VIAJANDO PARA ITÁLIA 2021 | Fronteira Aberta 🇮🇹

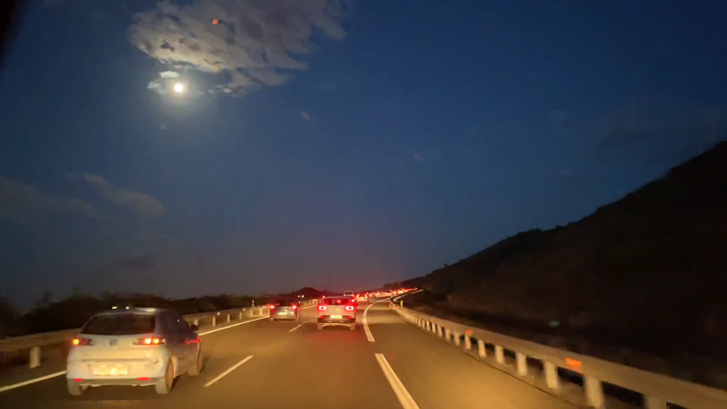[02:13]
Às vezes dá uma paradinha, tá intenso, porque a gente tá chegando em Málaga e o pessoal mora fora da cidade, vem trabalhar, né?